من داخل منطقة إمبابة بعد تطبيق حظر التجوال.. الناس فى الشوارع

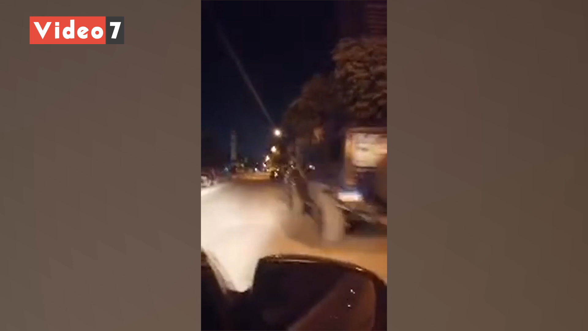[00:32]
احنا دلوقتي داخلين على منطقة ارض عزيز عزت في امبابة.